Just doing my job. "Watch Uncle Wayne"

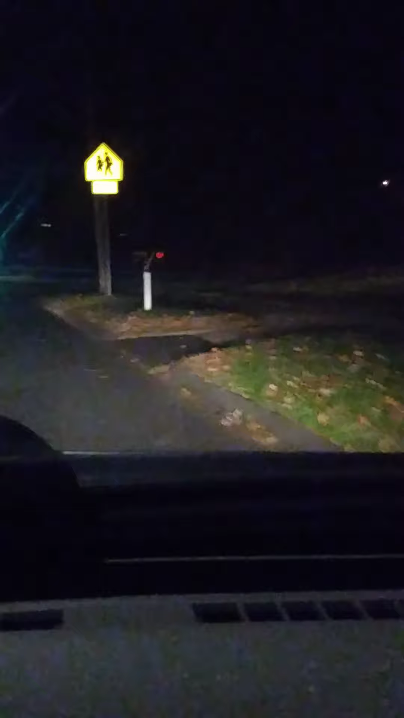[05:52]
Yeah. That's the last of it.
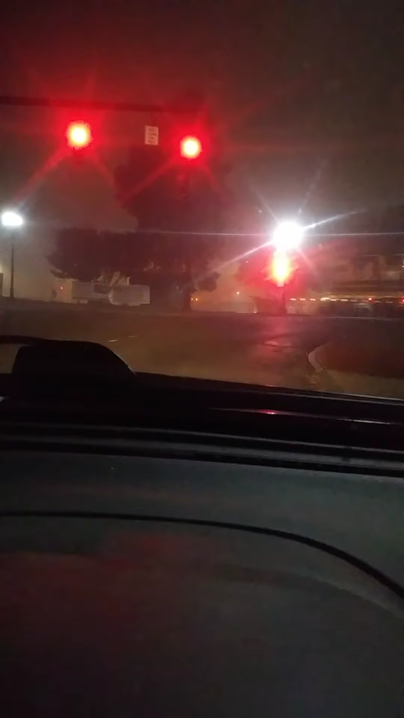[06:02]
Figures last delivery of the night. I gotta wait for a train to get back to cash out. Plus the last delivery
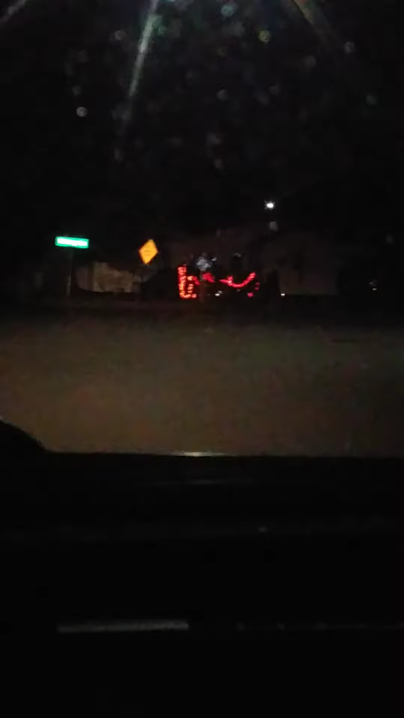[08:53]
And gotta turn around. We got a little spooky going on over here where I'm turning around.
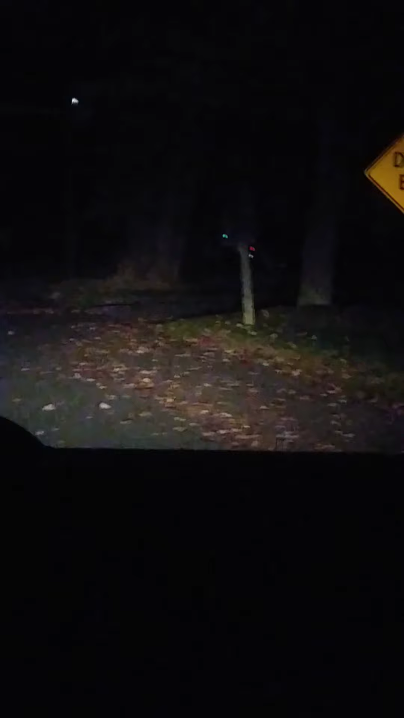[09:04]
Well, we've almost come to the end of tonight anyway, and
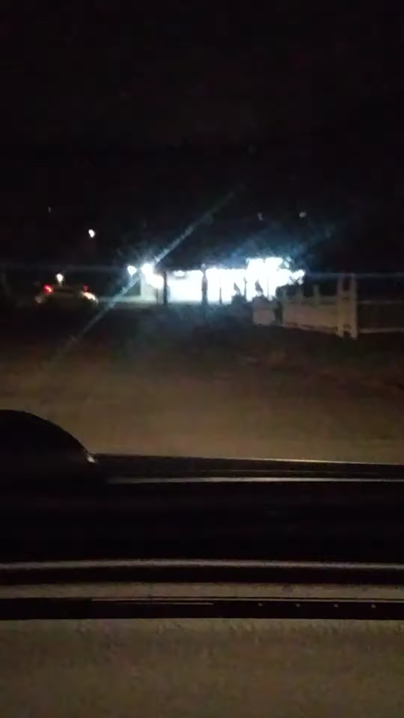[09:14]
I'm gonna stop off here at a package store to get the adult beverage for when I get home. So here's our packy store stop.